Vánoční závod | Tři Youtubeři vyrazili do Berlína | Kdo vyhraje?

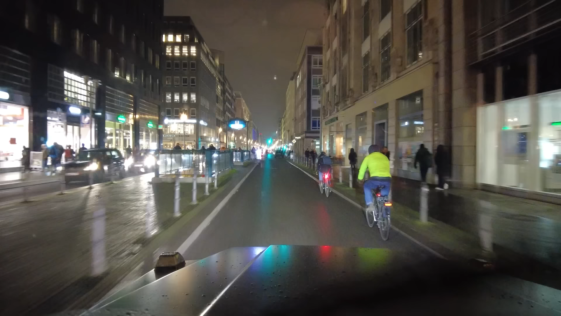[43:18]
To je to, že právě lípá. Jakože výrazně líp. Ale vše je tak stejně široký ulice a tak, jako. No, to je hezký město prostě. Nemám problém s Berlínem.
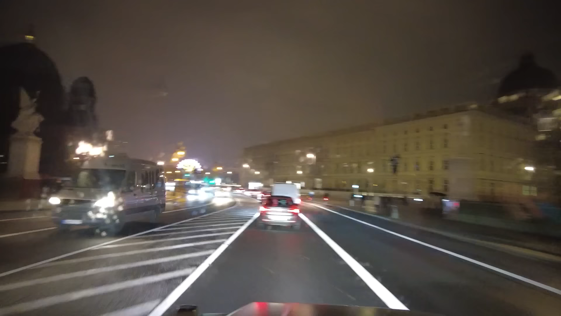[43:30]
Jsem musel dít věci, že byla ta... Ale tam je ta věž, ale... Už jdím věž, děti, hele.